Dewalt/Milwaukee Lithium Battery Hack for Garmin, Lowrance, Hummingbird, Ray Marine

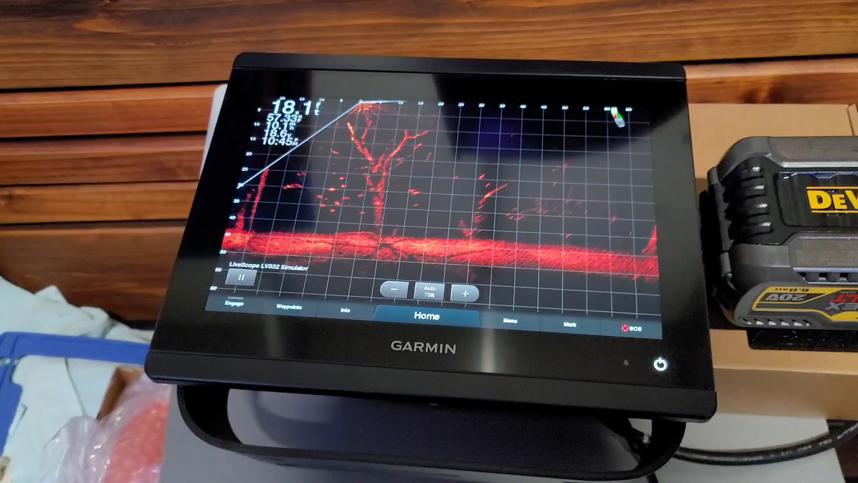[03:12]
let's just find live scope all right so yeah it's reading 18.6 volts on this live scope battery
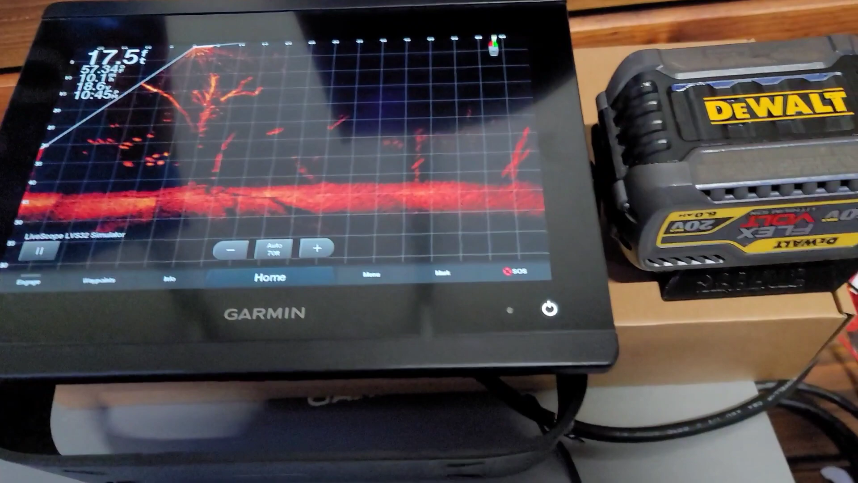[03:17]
and this battery is only two-thirds full I've been using it for stuff around my shop
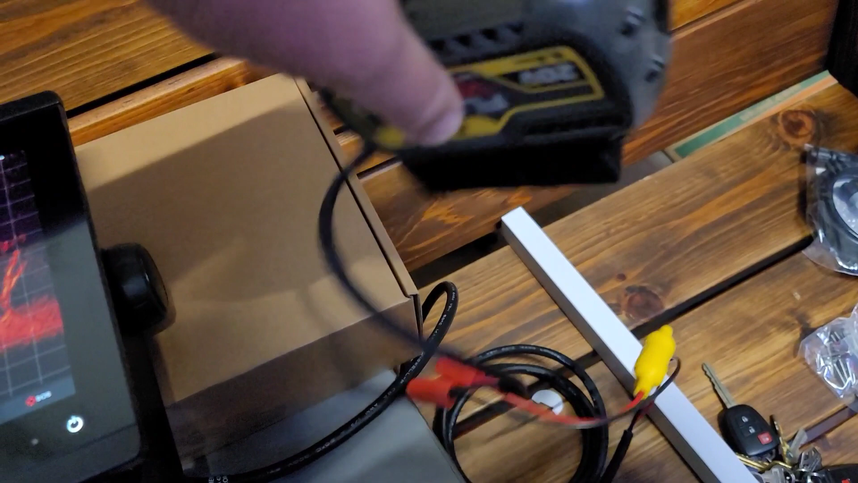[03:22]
but it's a six amp hour battery yes two-thirds full according to the side screen it's only one-third full nope it's two-thirds so
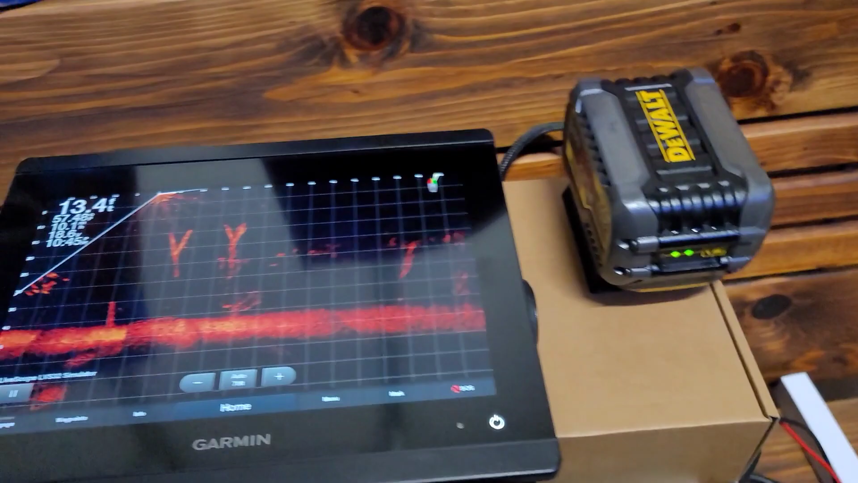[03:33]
two-thirds full and it's reading 18.6 volts when I was running my old
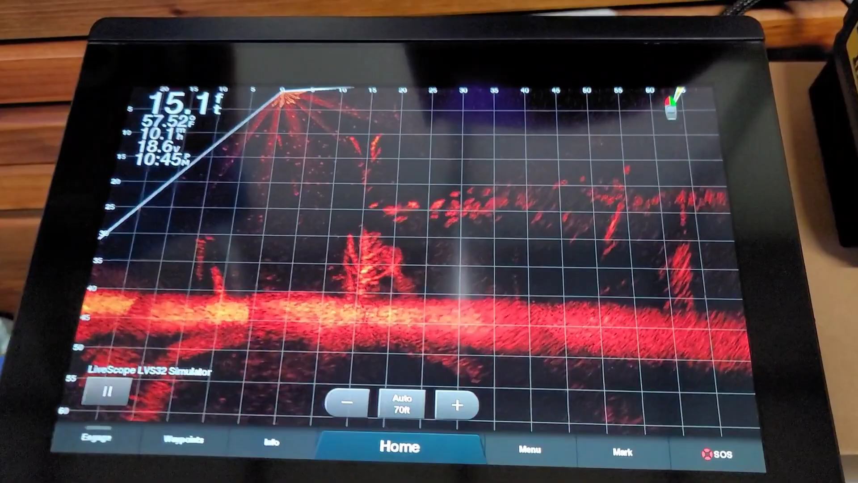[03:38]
On screen: depth 15.1 ft
live scope I was running it on the original boat wiring and I was getting a constant
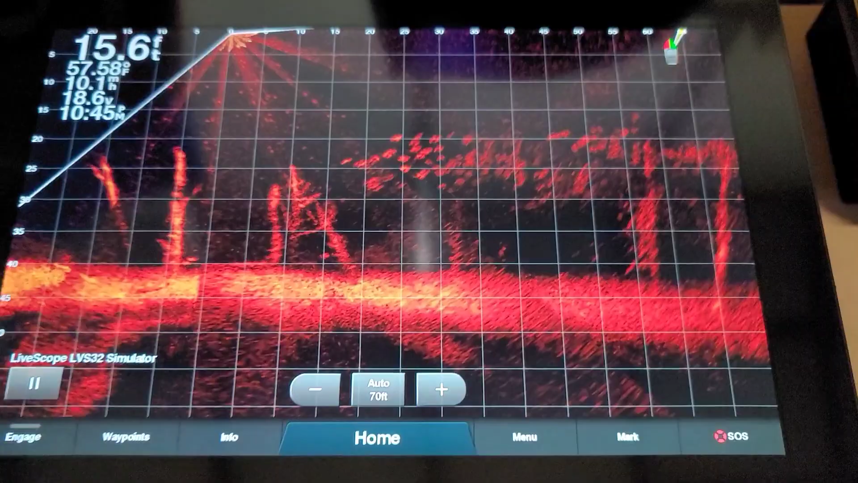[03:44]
On screen: depth 15.6 ft
air message saying transducer disconnected well one
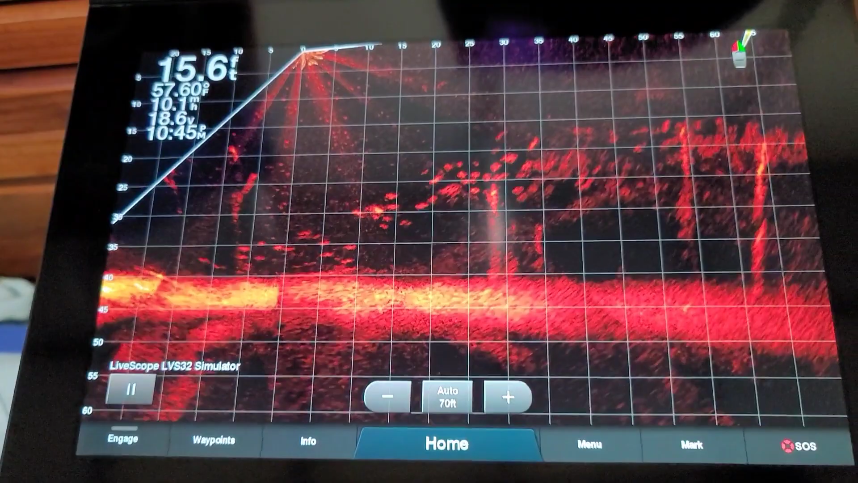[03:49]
advantage to using the sea light battery connection would be not to have a very long
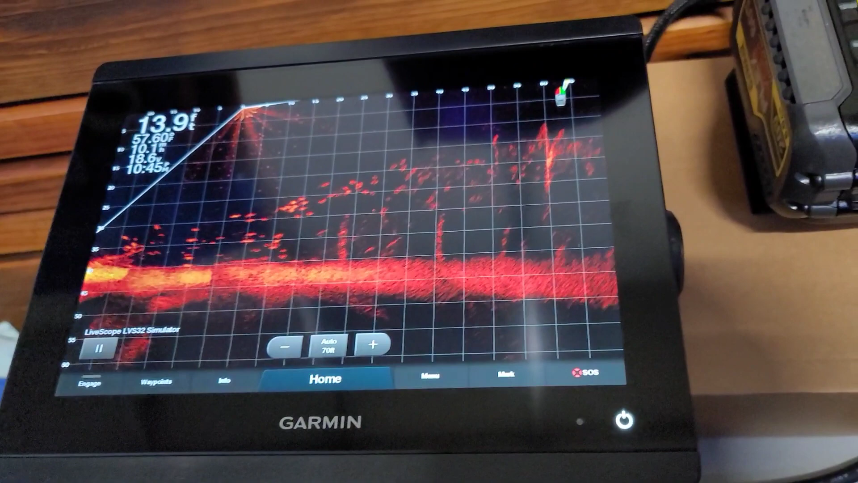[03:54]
wiring so you're losing voltage but you're running it through the original factoring wiring that's
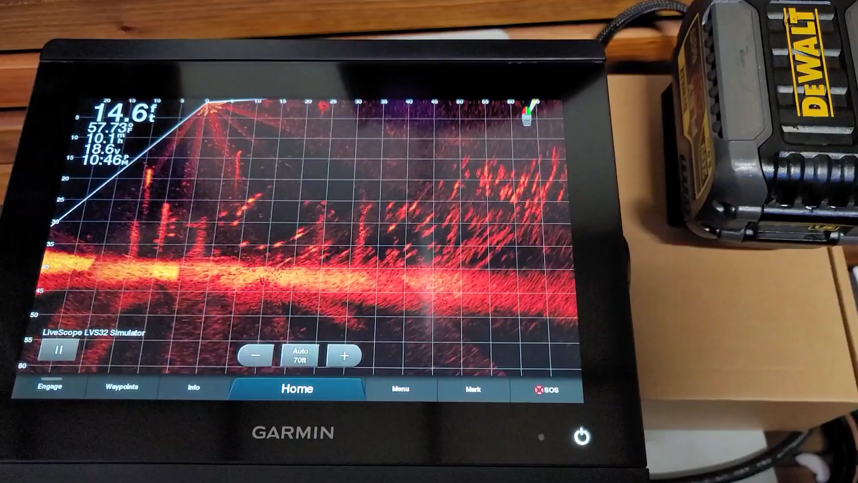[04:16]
so if you're looking for a cheap hack get on sea light I believe it's sea light
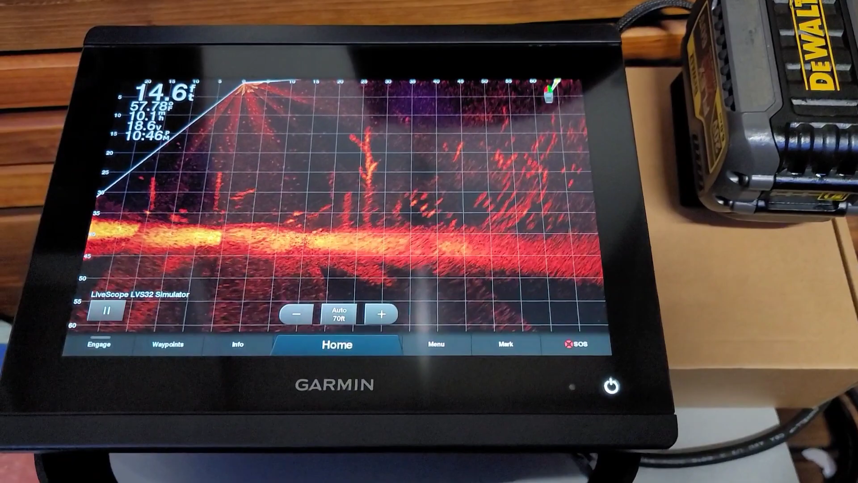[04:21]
On screen: depth 14.6 ft
comm but just Google sea light Milwaukee or sea light the wall battery pack the one good thing about the DeWalt's is it's a 20 volt battery connection instead of the 18 volt if you run the Milwaukee adapter you got to add a voltage regulator to it on certain graphs so the Garmin's are able to handle higher than
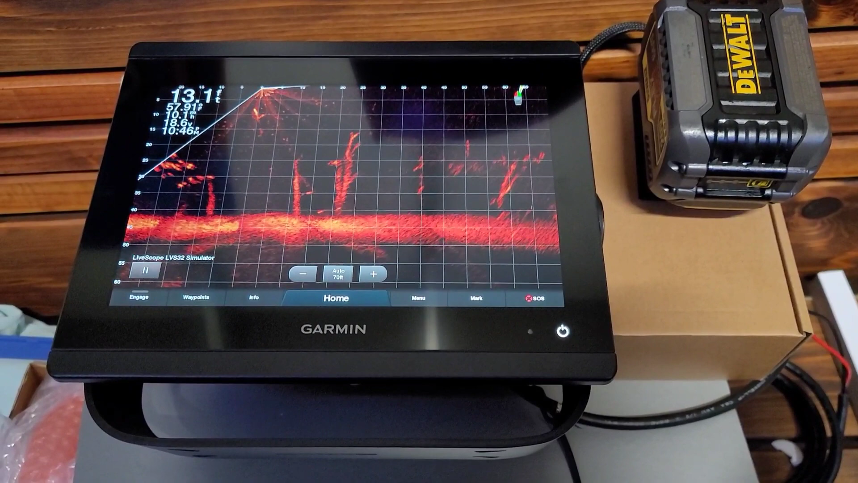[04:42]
12 volts so make sure that you guys check this out it's a great great great hack it's able to get you a little bit more voltage to your units to keep them from you and your multi or voltage drop and not add a bunch of extra battery weight to your actual boat so if you're looking for that cheap hack look up the DeWalt I mean the sea light DeWalt battery adapter or the sea light Milwaukee battery adapter and like I said if you're running different graphs than Garmin you do have to put that voltage drop on there the Garmin's have been tested
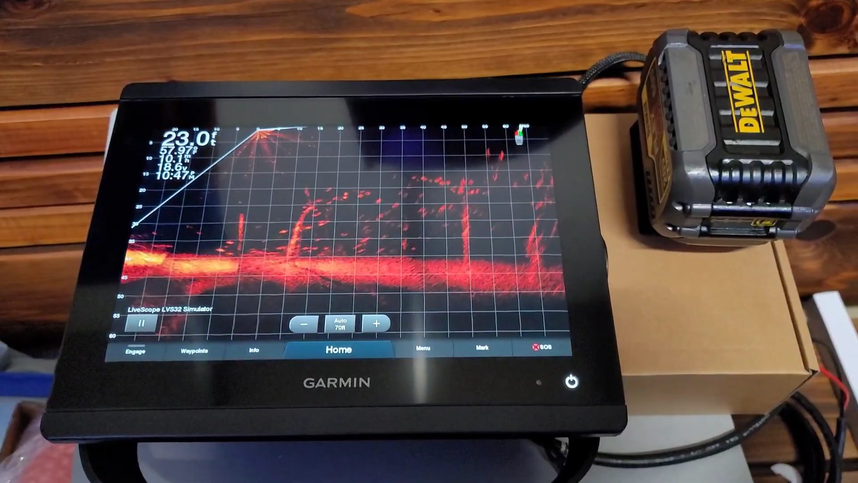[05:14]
and regulated to be able to handle more voltage so this should get us a way cleaner picture when we're doing our live scope
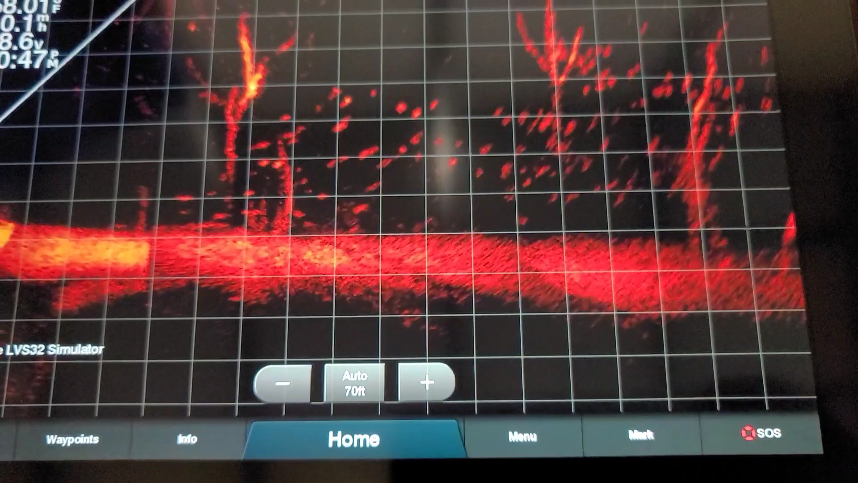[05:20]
so we shouldn't have that voltage drop thanks for tuning in and until next time please like and subscribe